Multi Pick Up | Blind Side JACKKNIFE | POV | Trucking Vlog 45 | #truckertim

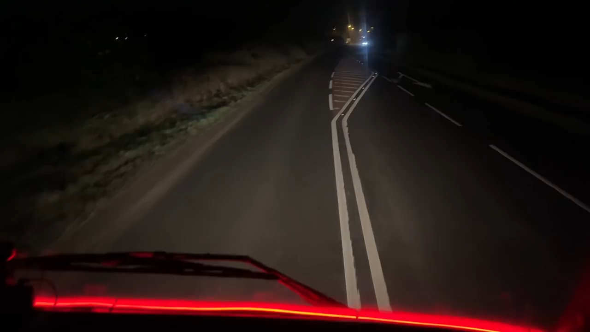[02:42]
below if it's your first one welcome aboard hit the subscribe button and the little bell thing so you don't miss another well that's if you like the vlog that is and if you've been following for a while and you still haven't subscribed go on do it it all helps really appreciate it oh i'll leave a comment as well i'd love to read love to read all your comments i don't manage to reply to all of you but i do read them all i promise yeah so my cruise control stopped working i won't got my belt on oh dear i forgot that
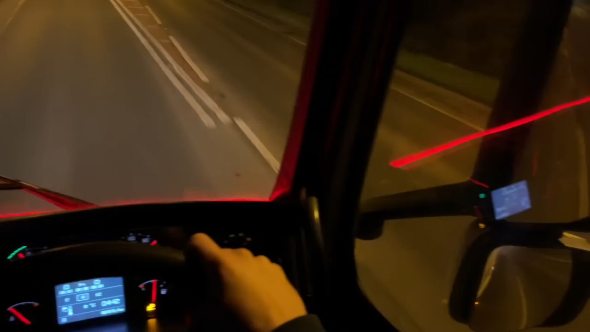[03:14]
there we go yes my cruise control stopped working i don't know why but it's giving up the ghost
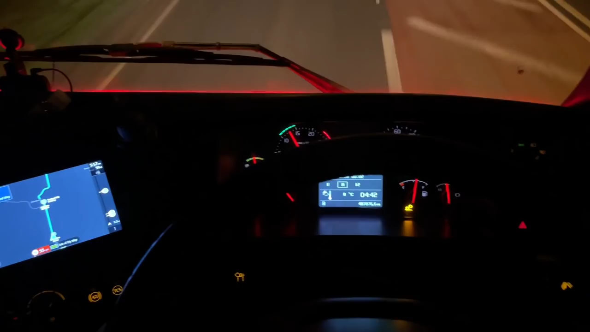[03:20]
and yesterday i went to leaves all the way up the a1 about an hour and 45 minutes up the a1 i had to keep my and i'm back and had to keep my foot on the throttle all day
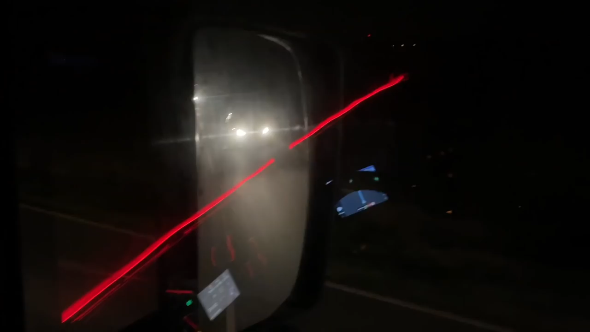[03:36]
come on then oh god look at them all oh here they come look
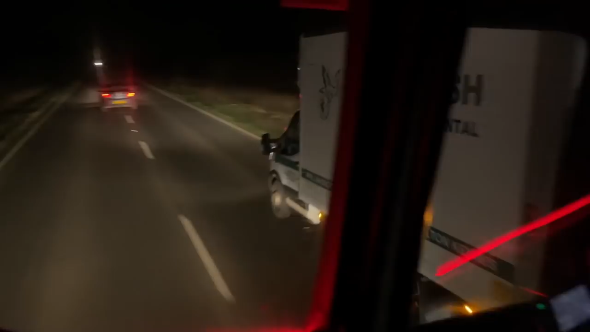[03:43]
they're keen to get to work aren't they let's get by this he's loaded so we'll have him see you later mate hey he's got a strip of red lights the same as me hey flash me good boy give me a little indicator say thanking you give us some tones maritime
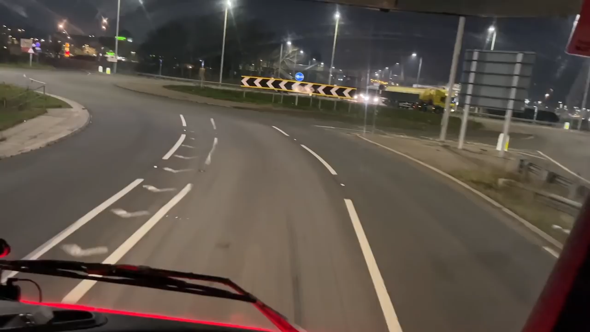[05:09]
oh there it goes do you feel that yeah did you feel that of course you didn't feel it oh my god i don't know i'm just gonna shut up and carry on driving grange park left